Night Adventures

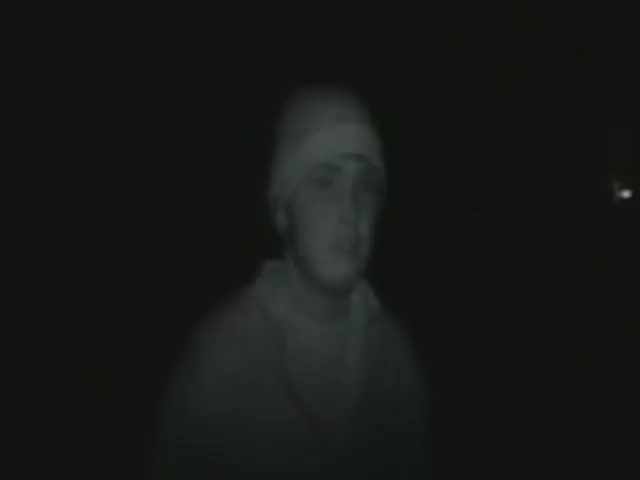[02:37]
Oh god, you look a vampire. You look a vampire.